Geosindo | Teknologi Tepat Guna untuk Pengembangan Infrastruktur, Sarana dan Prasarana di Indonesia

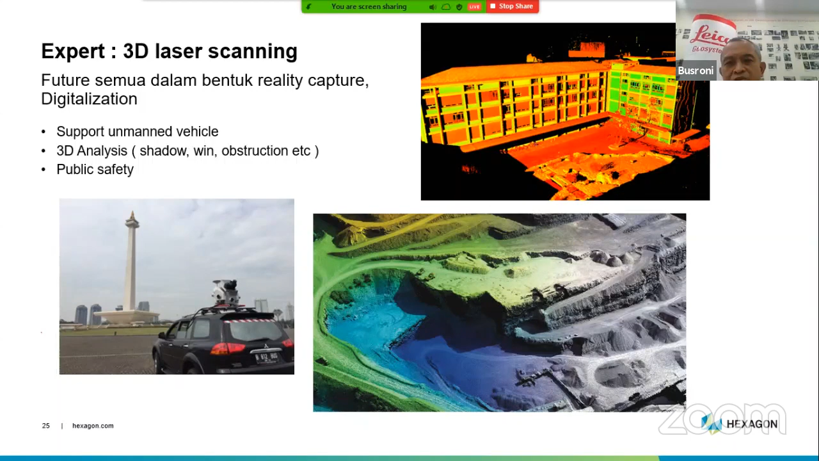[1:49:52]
Ini yang sudah ada dua di Indonesia digunakan dan secara aktif dipakai untuk jalan tol Sumatera juga di Sumatera sama di mungkin satunya mau dipakai di Padang atau di mana, nggak ngerti yang tol satunya.
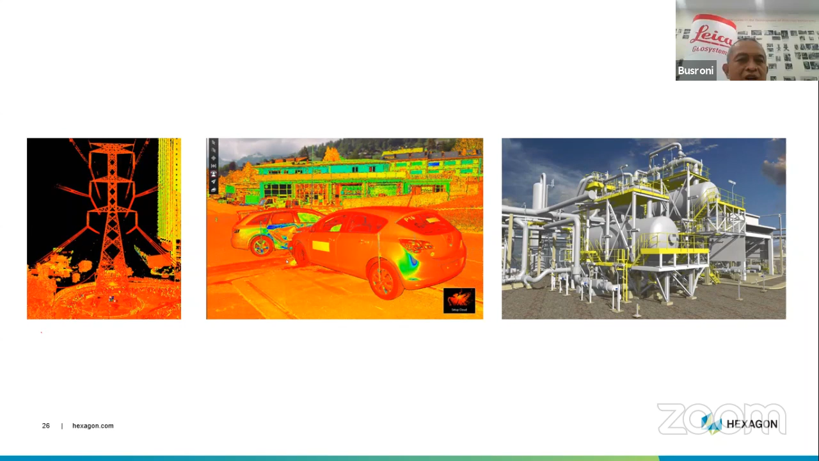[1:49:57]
Nah, ini contoh hasilnya 3D dan sebagainya dan bisa dipakai di oil gas juga.